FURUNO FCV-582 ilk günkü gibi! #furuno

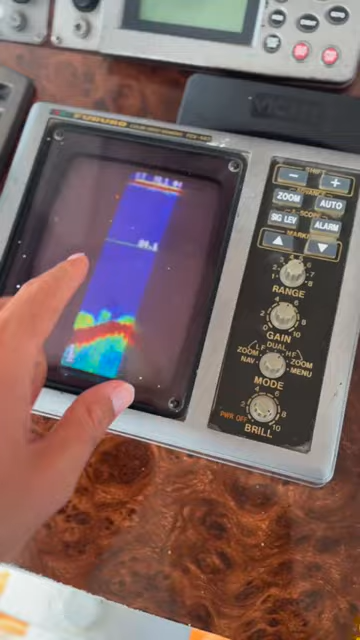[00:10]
Tüplü bir ekran olduğu için içinde. Bu her silinden dolayı kamera uymadığı için böyle yapıyor aslında
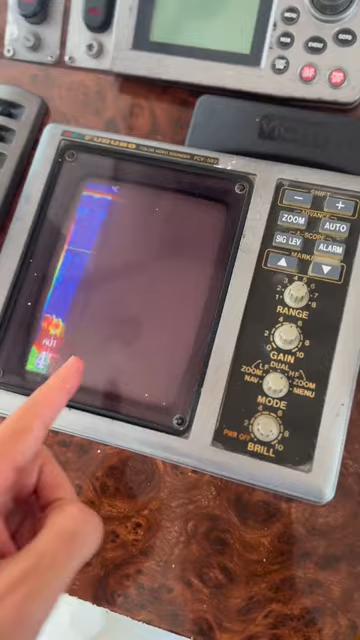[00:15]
ama çok net ekranın yazdığını görüyoruz.
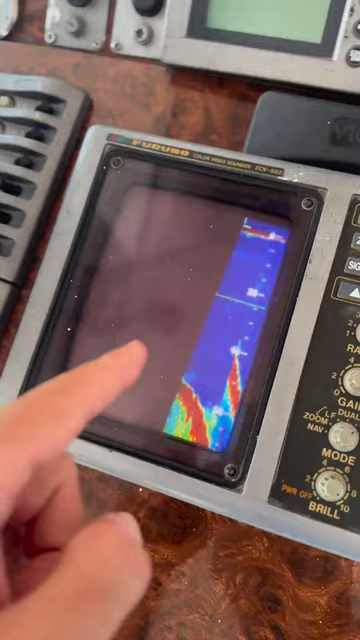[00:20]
Yani 17 sene önceki bir cihazda gayet şu an 54 metredeyiz.
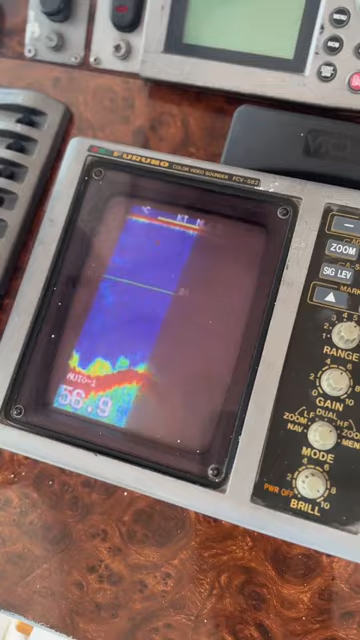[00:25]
Suyu net yazıyor. Burada ayarlar mantık aynı, gain ayarlarımız var.
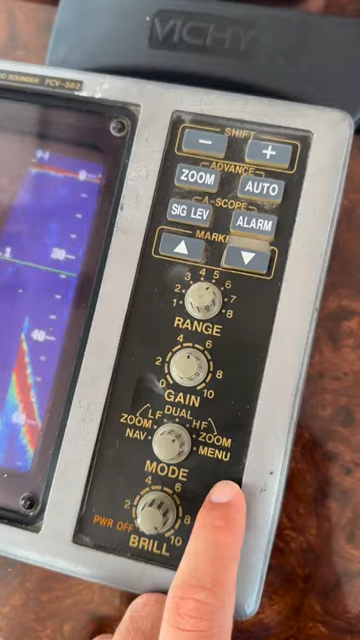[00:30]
İşte çift frekans bir ayna var aşağıda. Low-high ve doğal yaptığınız zaman ekranı ikiye bölüyor.
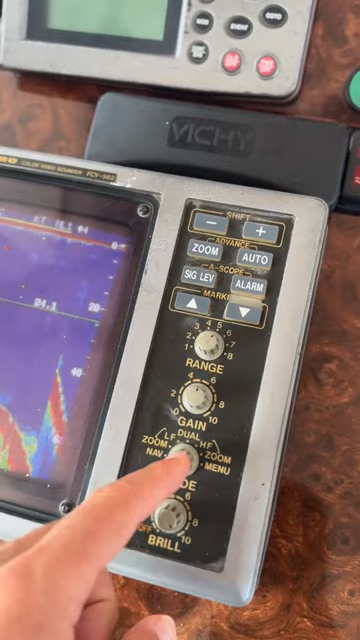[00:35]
Günümüzde olduğu gibi. Range ayarlarını yapabiliyorsunuz.
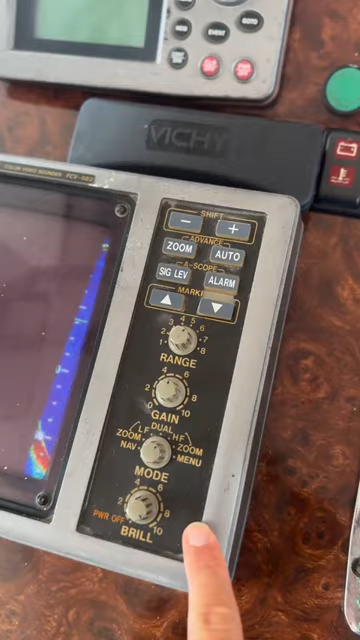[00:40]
Bugünümüzde tabi çok daha detaylı ama bunda da var.
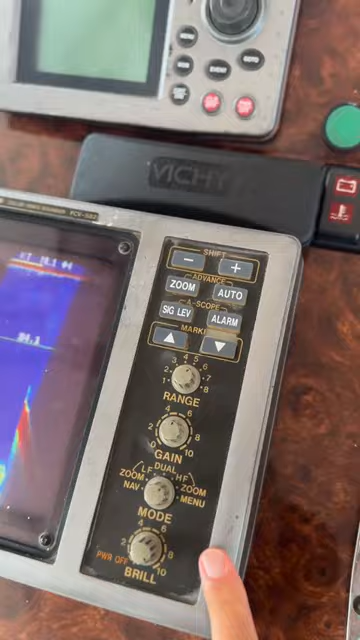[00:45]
İşte zoom modu, navigasyon kısmı hepsi. Burada modların kısa yol tuşlarını yapmışlar.